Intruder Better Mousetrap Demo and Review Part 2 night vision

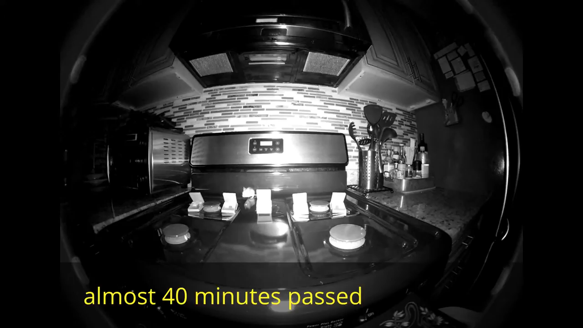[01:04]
So I'm using Piper night vision, but this is a lot of work. I'm using